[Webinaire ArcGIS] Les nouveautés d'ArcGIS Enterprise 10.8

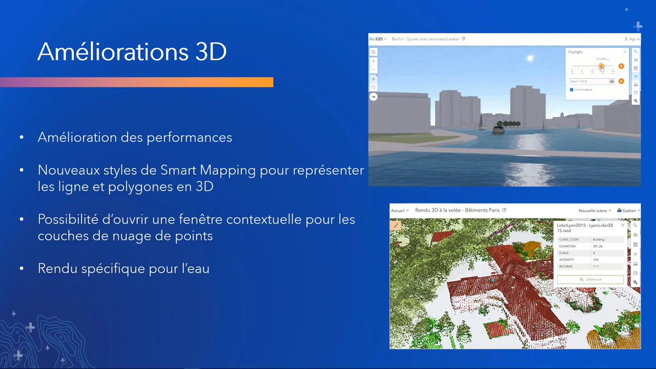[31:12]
Donc, vous pouvez modifier la couleur et la direction et la puissance des ondes sur l'eau. Et vous pouvez également ouvrir une fenêtre contextuelle pour les couches de nuages de points. Donc, chaque point peut avoir une fenêtre contextuelle, par exemple répertoriant la hauteur du point.